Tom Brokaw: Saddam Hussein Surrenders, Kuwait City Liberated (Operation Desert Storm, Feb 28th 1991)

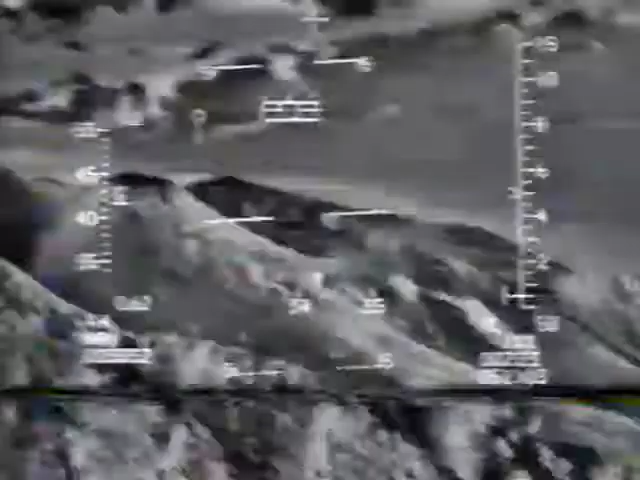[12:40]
functioned as well in the dark or through smoke as they did in bright sunshine.